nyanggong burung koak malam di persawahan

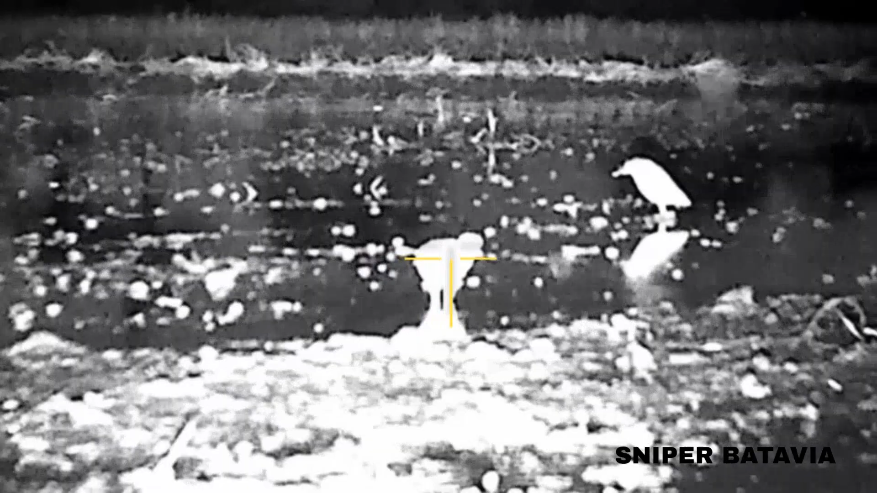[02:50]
Oke, jelas gandos, jelas gandos, mantap coy, poin,
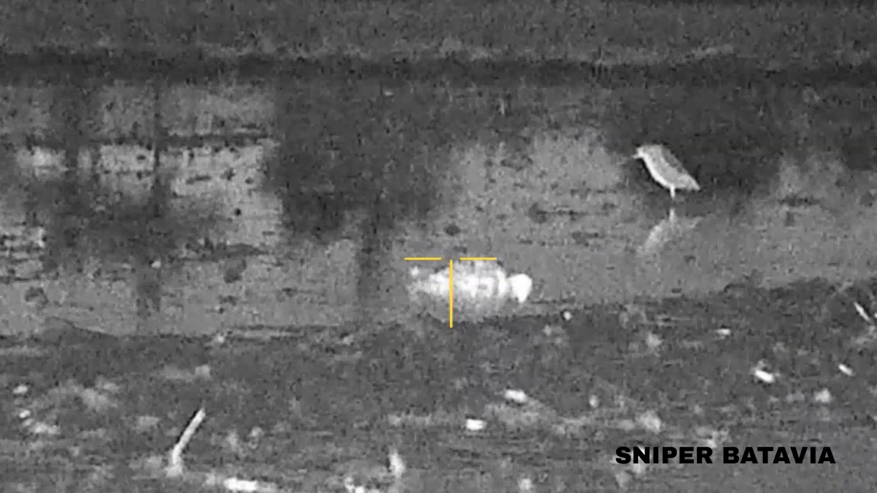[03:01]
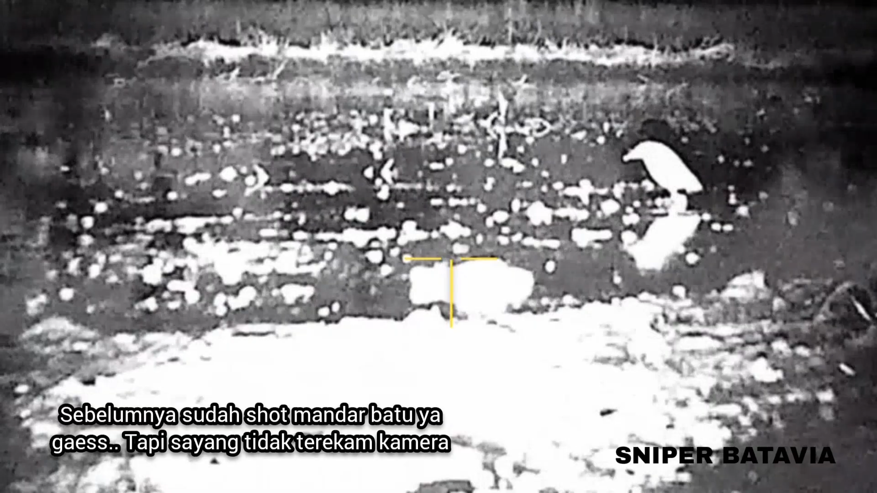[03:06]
poin ya, ini ya, tuh, buak, satu ekor, telak,
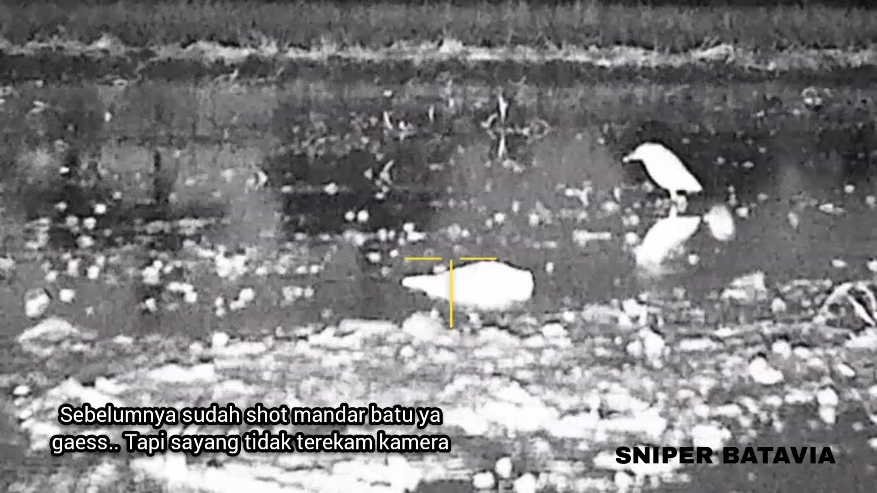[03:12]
telak, telak, langsung joprak guys,
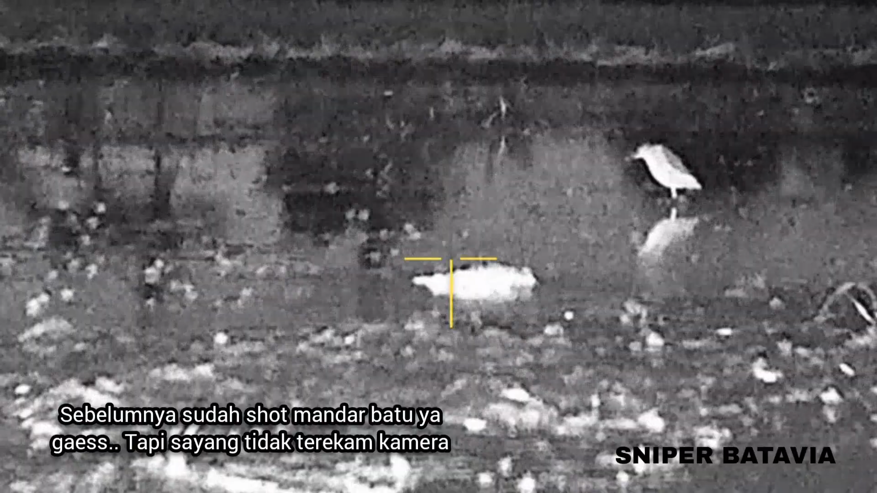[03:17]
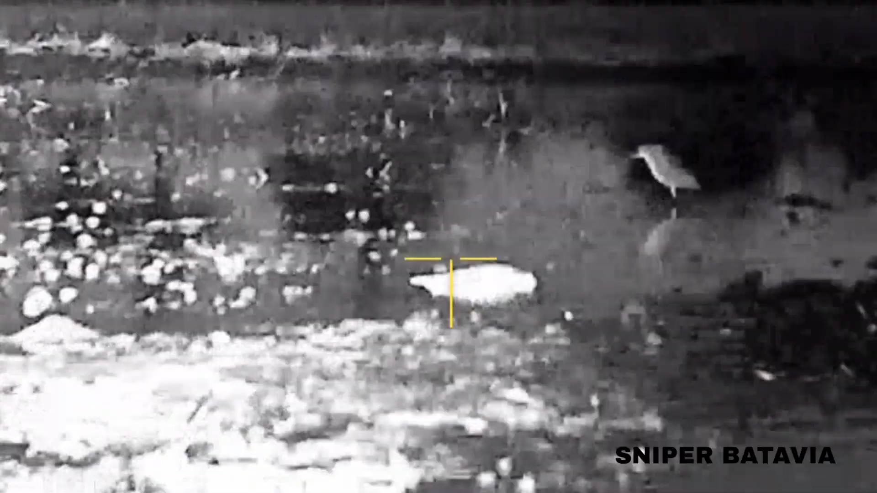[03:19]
langsung joprak deh guys, oke, nanti kita ambil.
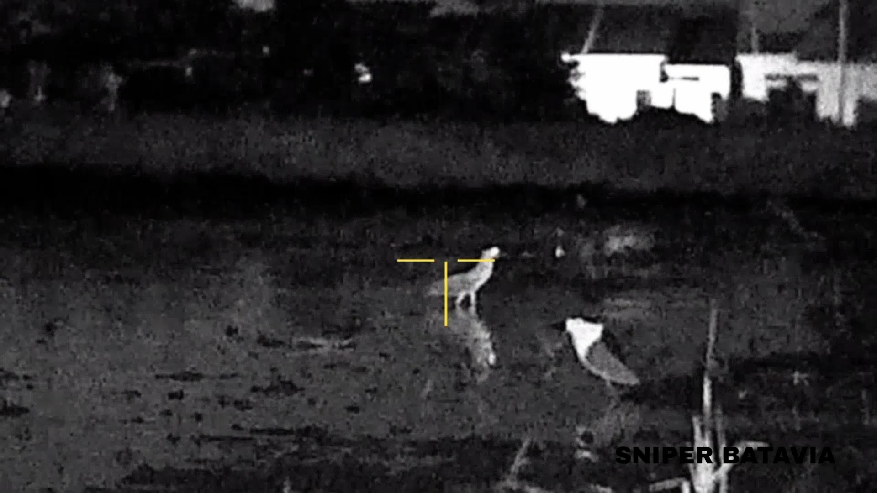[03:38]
Mana. Dekat jomber itu sono dikit.
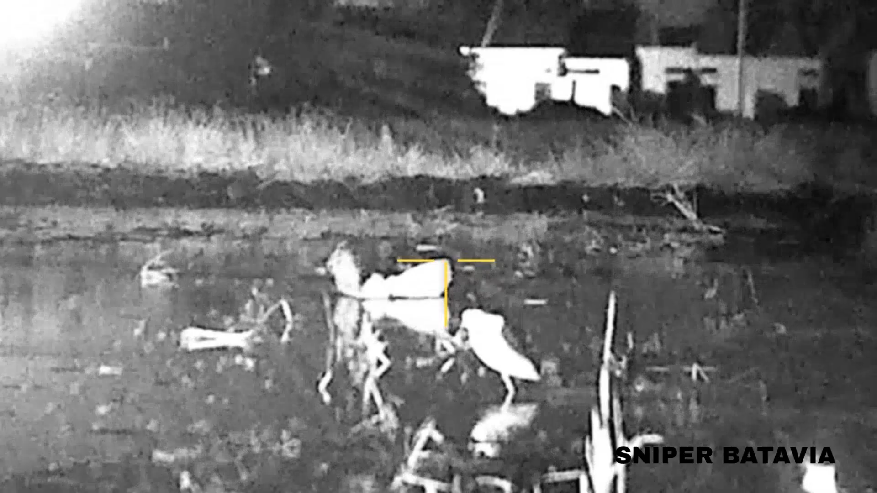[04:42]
Gas gandos. Poin kedua, ketiga ya. Jadi pertama peruk. Mandar.